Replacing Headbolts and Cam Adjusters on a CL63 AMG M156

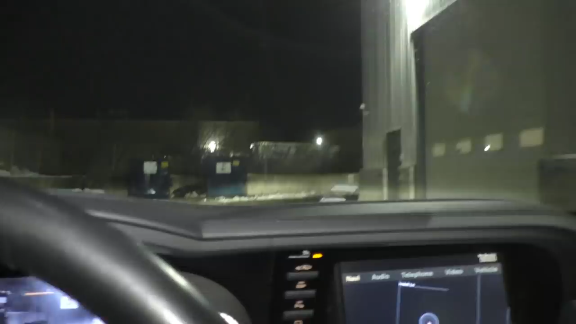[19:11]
now it's pretty bright outside so you can't really tell the difference between night vision and normal vision but if it is completely